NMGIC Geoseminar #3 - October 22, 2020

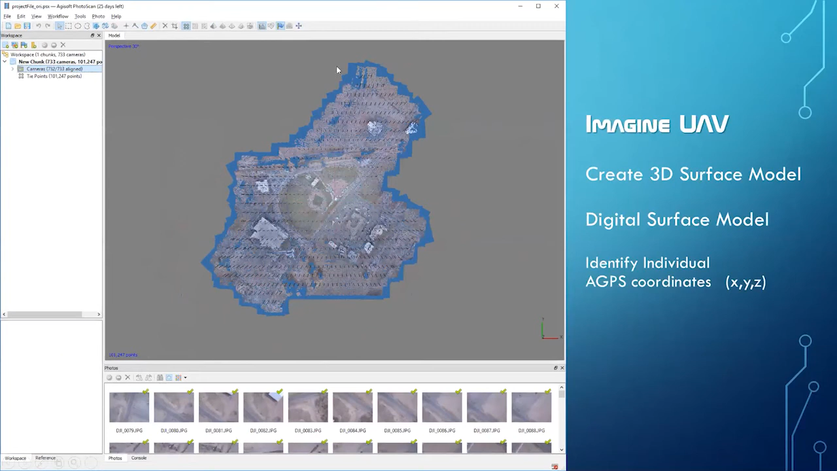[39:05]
It creates a model of a surface model of that, um, of, of the flight area. Again, I'm just going to blow through this.
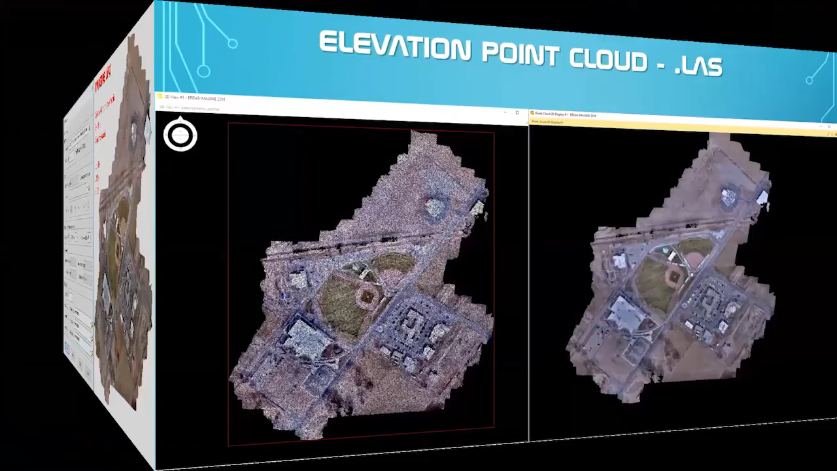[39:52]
Here's my elevation point cloud that's generated, uh, uh, by the data set. Again, this is, um, this is a LAS file and these are, um, this is a point cloud data set. So the RGB data set has been assigned to each,
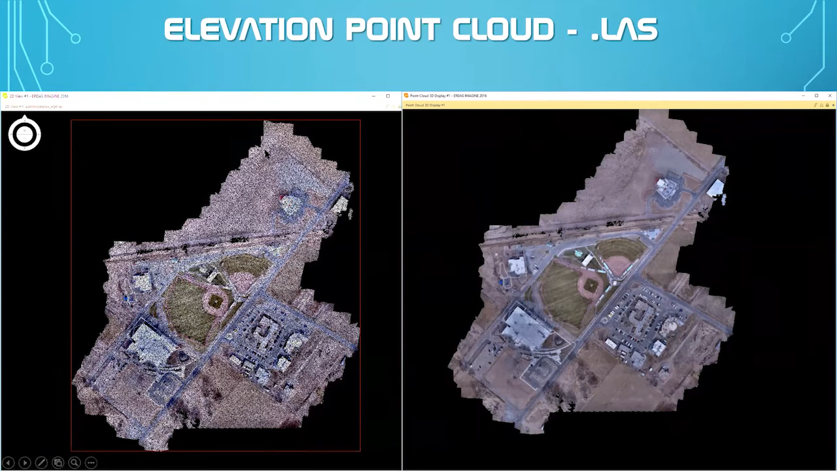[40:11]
uh, elevation point in the cloud. So you've got a lot of elevation points. Again, this is just the raw data.
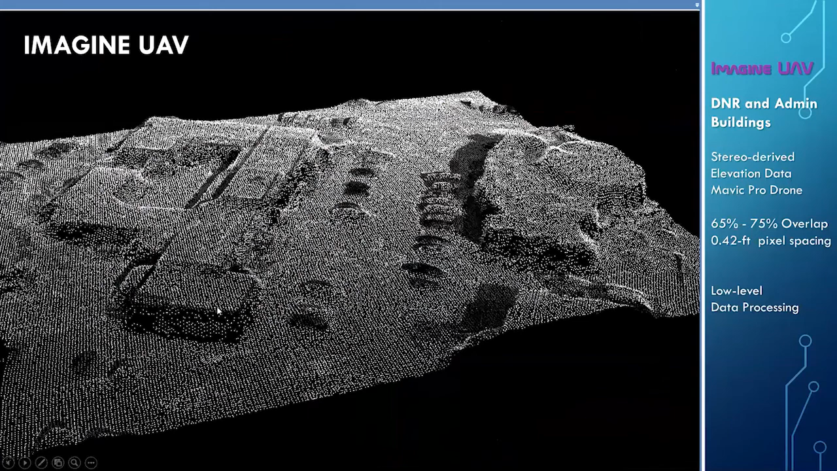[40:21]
Just, you can kind of see the number of elevation points that we have.
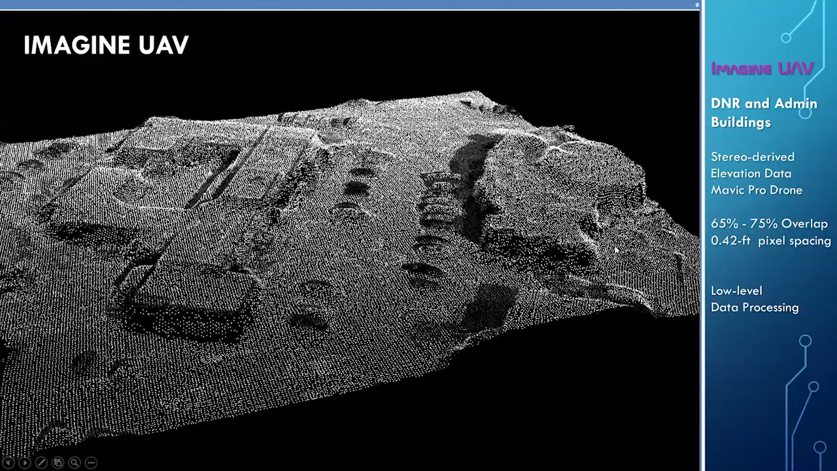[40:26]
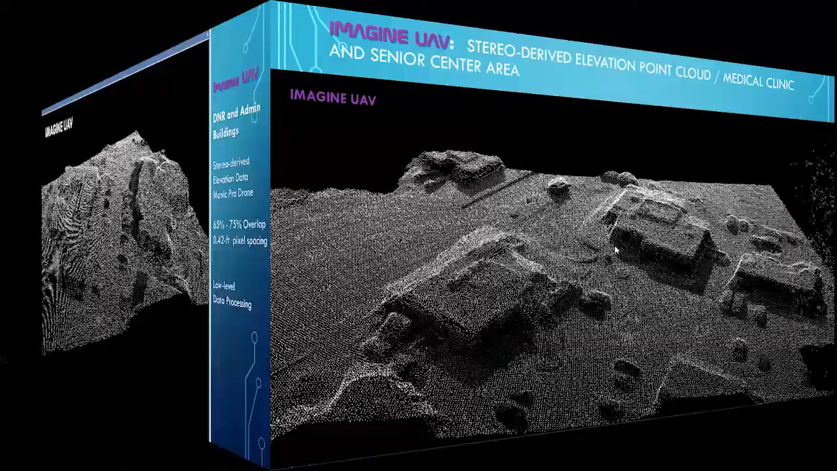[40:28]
Again, just another view of that.
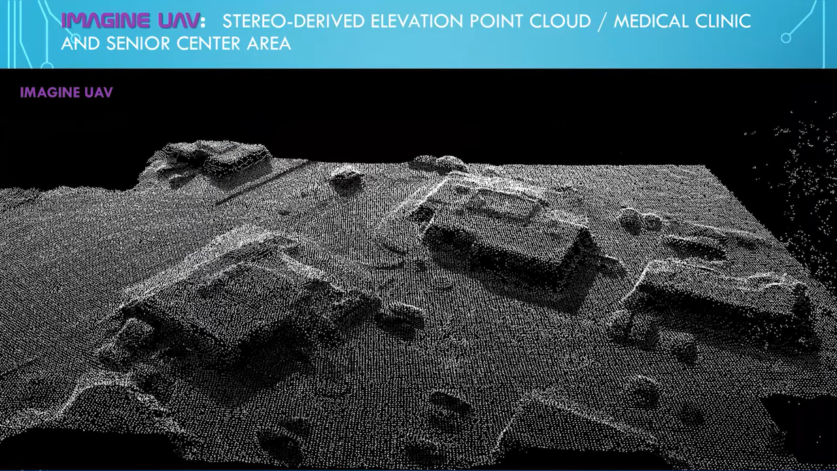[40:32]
And, and this fuzzy, crazy data over here, that's a, that's a tree.
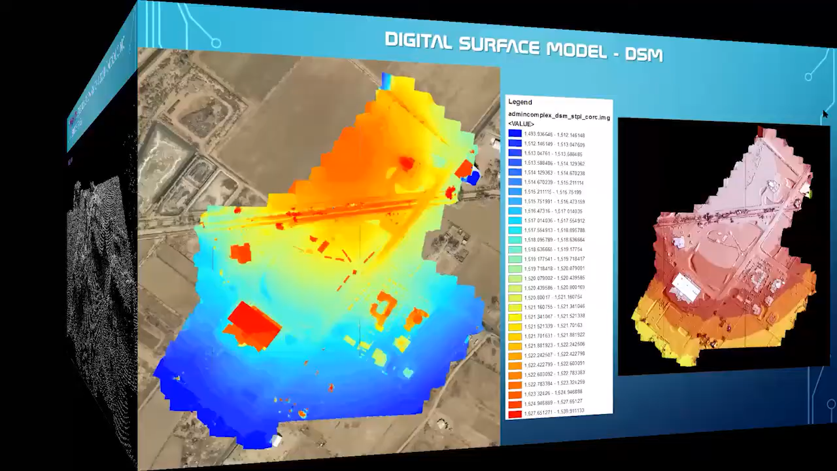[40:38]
And again, I can generate, uh, a digital surface model.
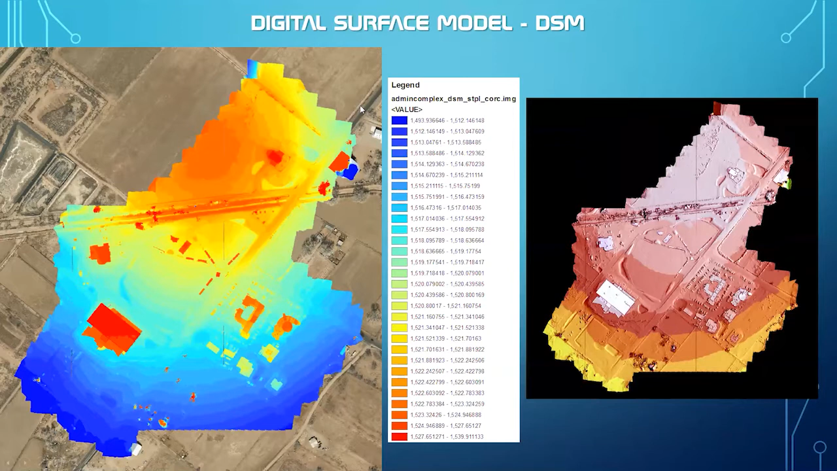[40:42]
And then, uh, to the right, uh, a shaded relief.
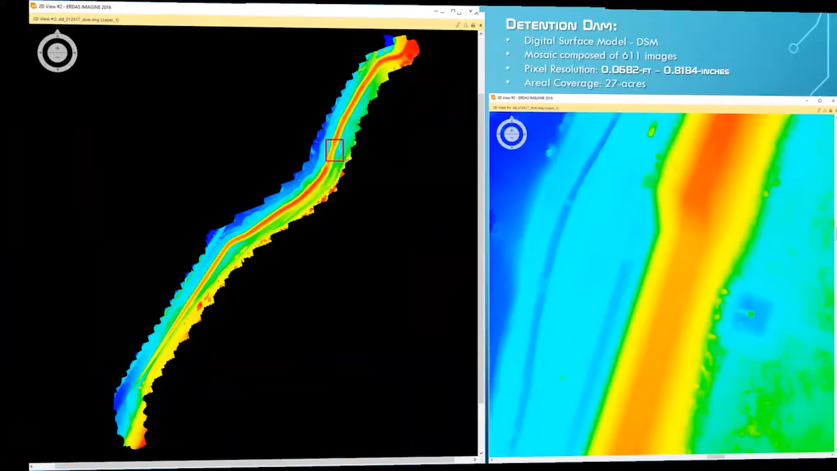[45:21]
And again, here's my digital surface model
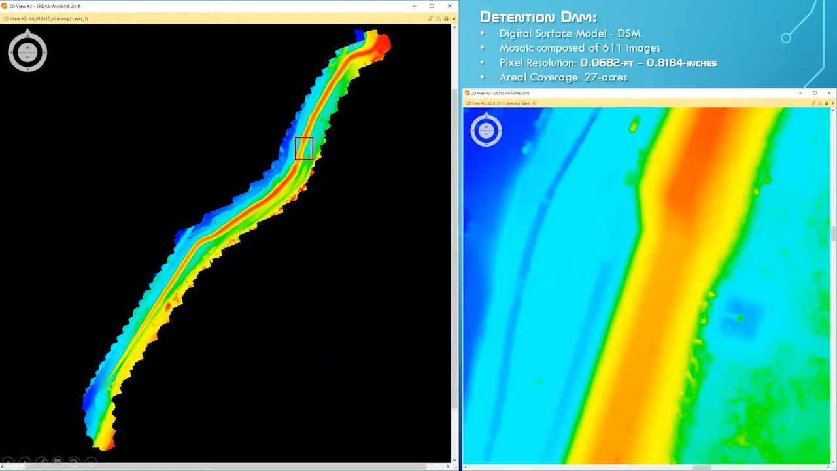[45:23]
and some 3d perspectives of that surface model. So here's, uh, again, the, the LAS point cloud. And then this is a 3d perspective of the,
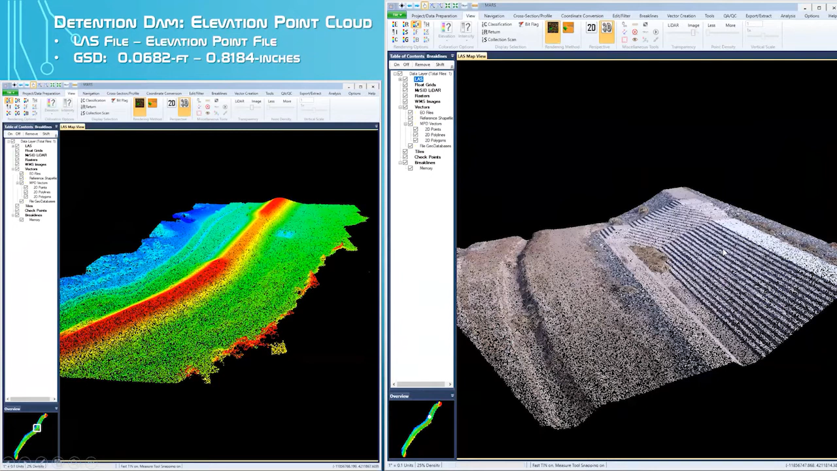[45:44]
uh, of that same point cloud. And again, just to me, it's just amazing elevation detail and, and the number of elevation points is just outrageous. Again, another infrastructure project. They wanted us to map the irrigation ditches.
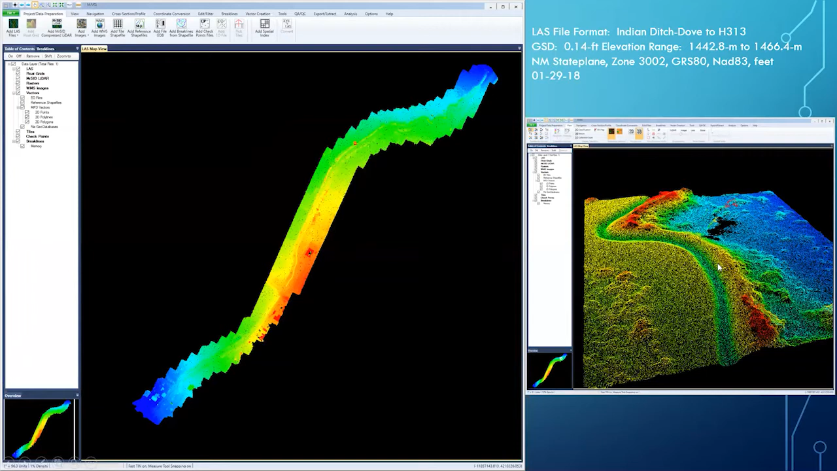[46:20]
And again, here's the point cloud. And again, excellent detail, elevation detail along that.
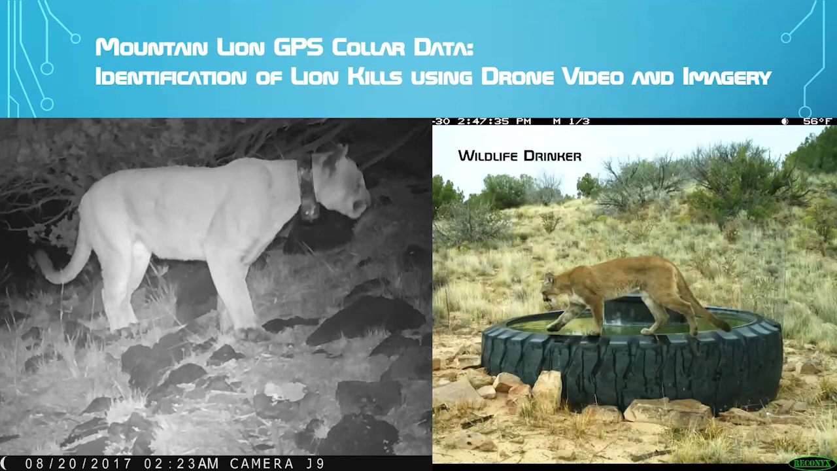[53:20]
Um, and we put GPS collars on, on, on the, uh, on the mountain lions. Here's one of our wildlife drinkers, uh, that we put out there for the animals. And so this is the home range.